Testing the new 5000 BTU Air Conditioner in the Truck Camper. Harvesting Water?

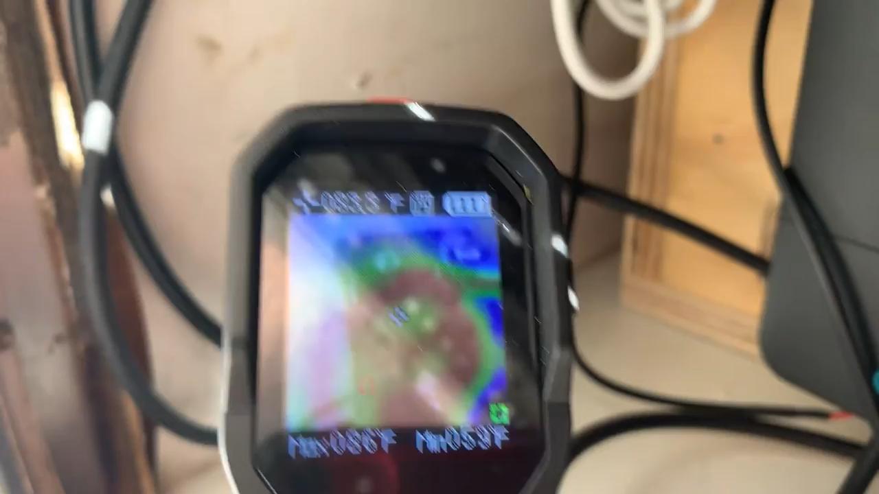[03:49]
the temperature of that is about
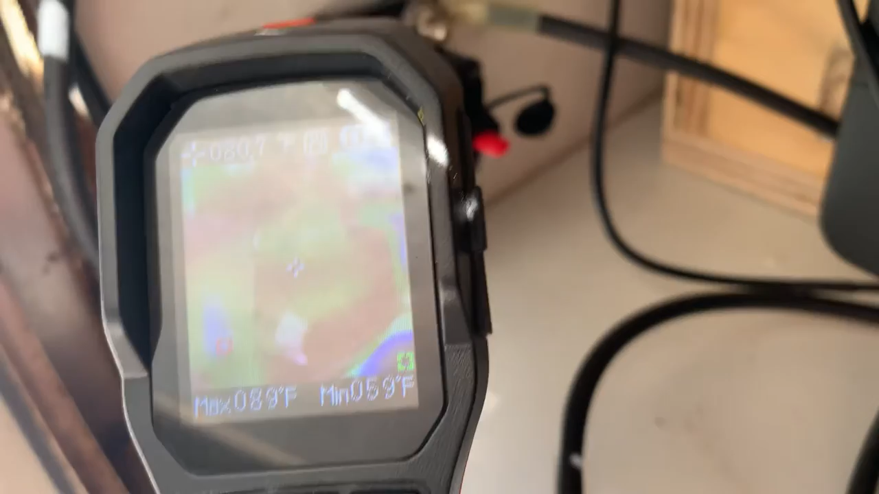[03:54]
looks like the hottest point is about 85 87 degrees
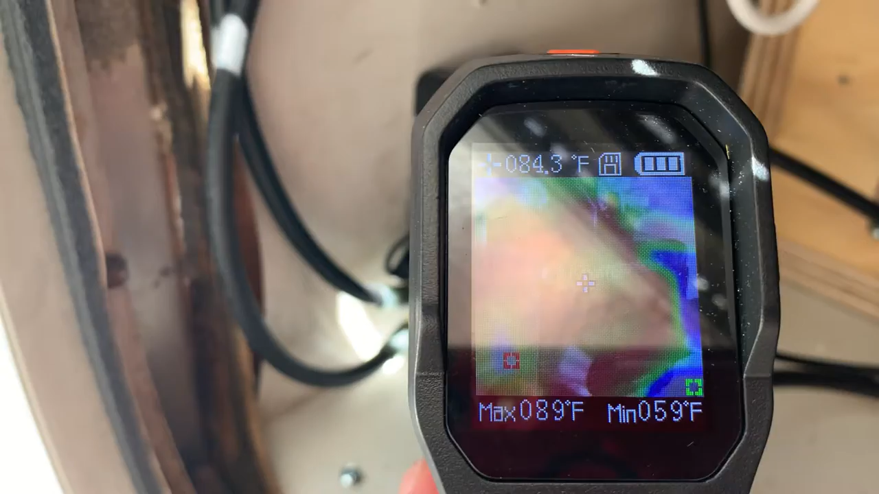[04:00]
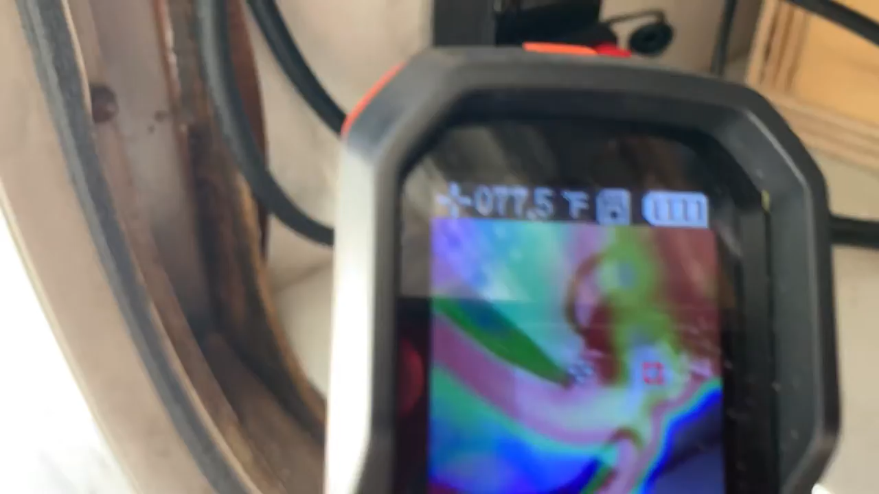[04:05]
cables about 93 degrees so that's all within normal range cables going into
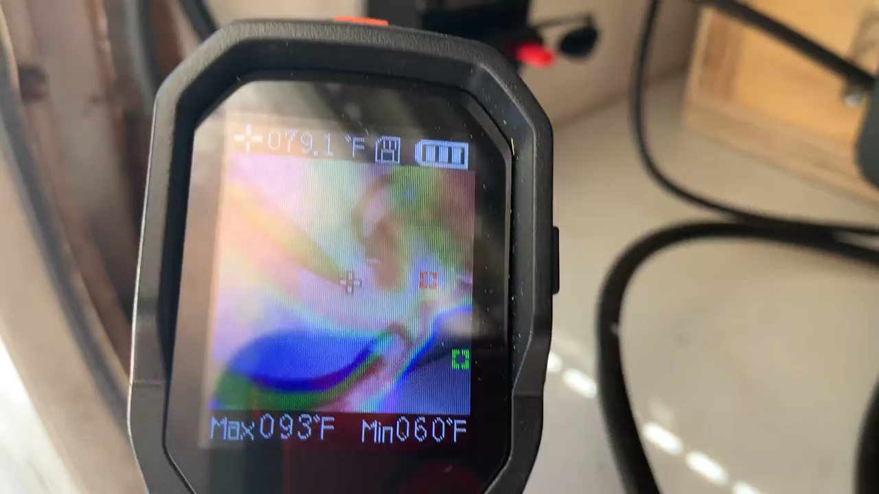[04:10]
On screen: spot 079.1°F, max 093°F, min 060°F
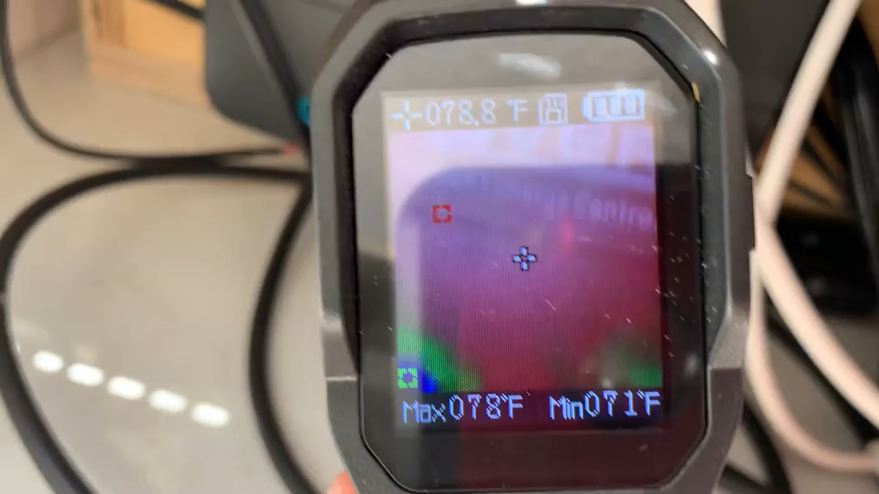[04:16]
the charge controller those are all within normal range
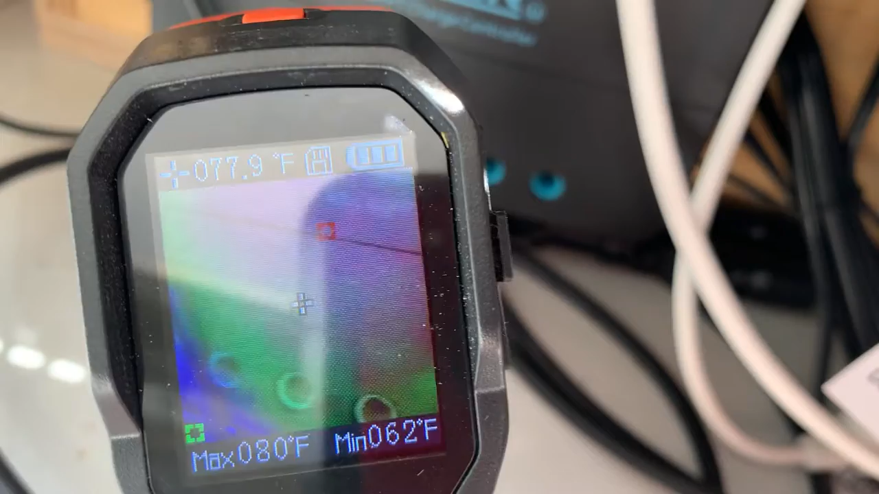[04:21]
On screen: spot 77.9°F, max 80°F, min 62°F
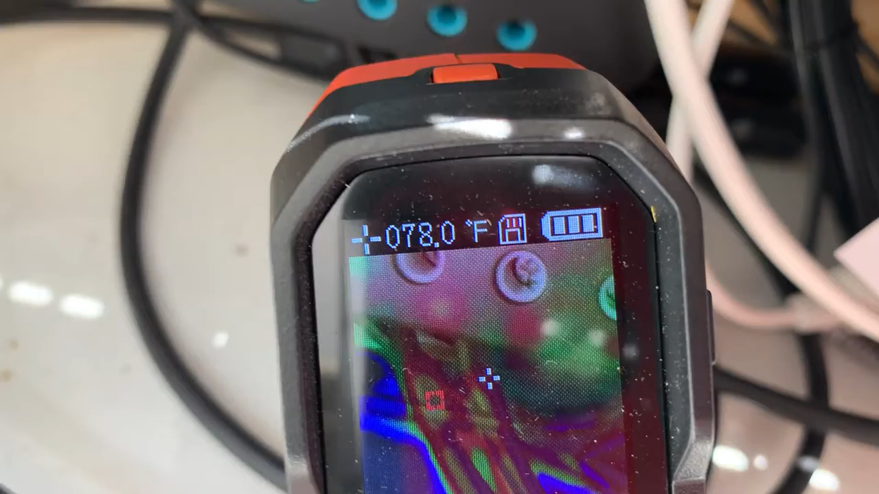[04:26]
okay and you can see we are charging
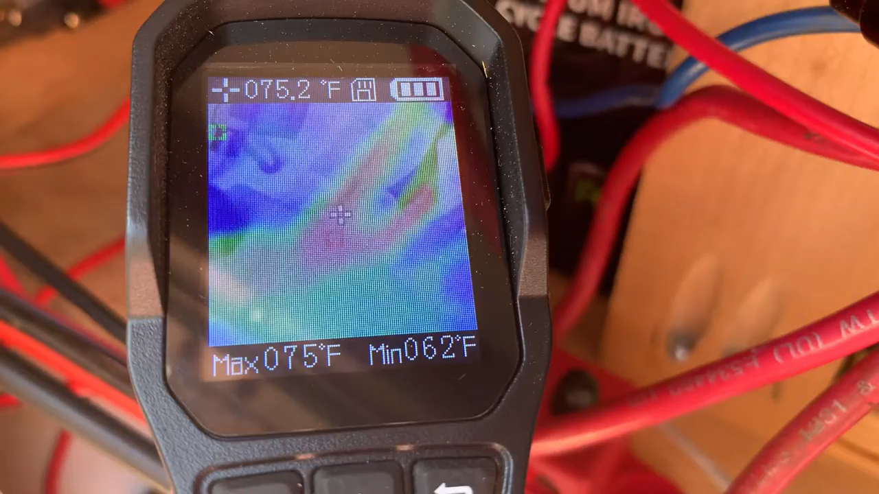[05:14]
On screen: spot 75.2°F, max 75°F, min 62°F
are good so that fuse right there that resettable fuse is is running about 138 degrees 140 degrees over
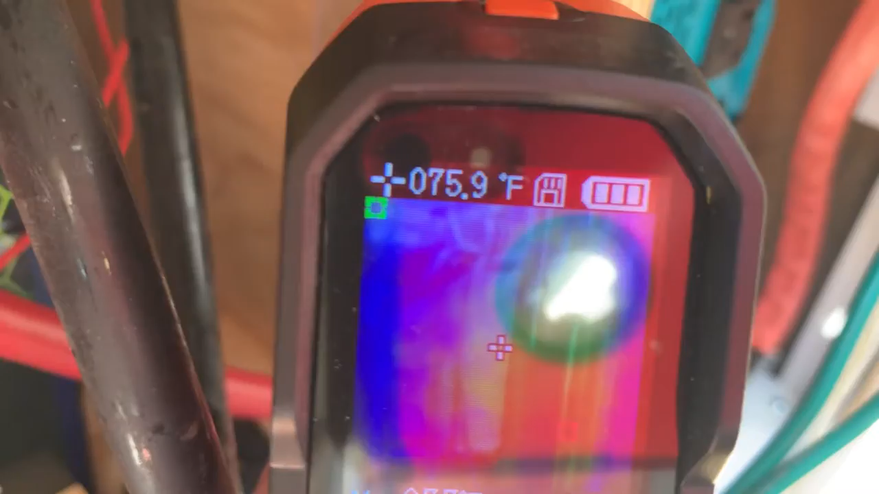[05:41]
On screen: spot 075.9°F
and that's all nice and cool
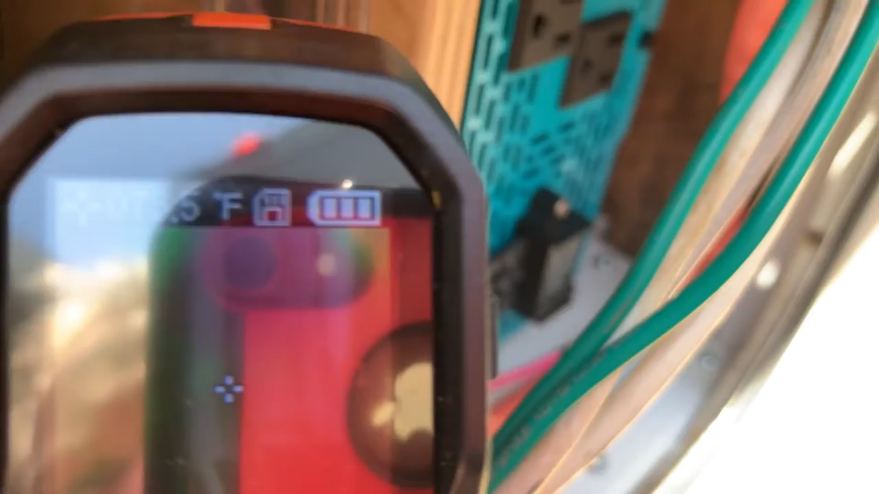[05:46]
the battery terminals
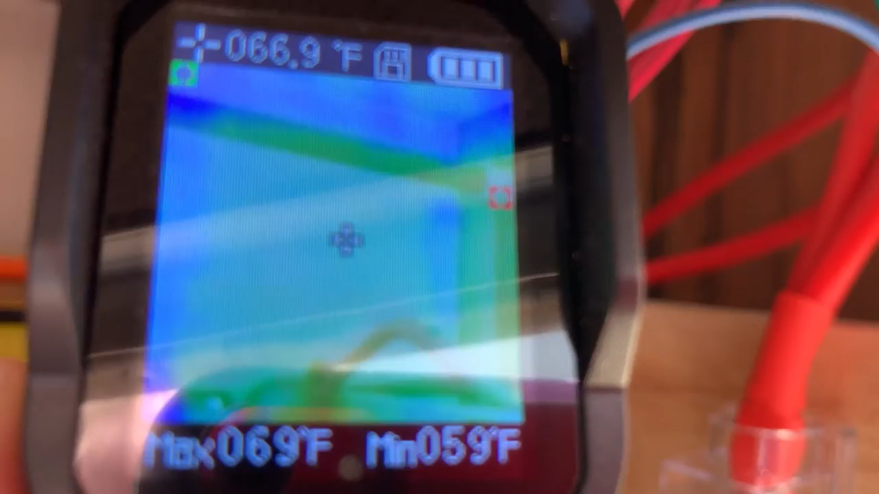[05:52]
are all nice and cool and the AC lines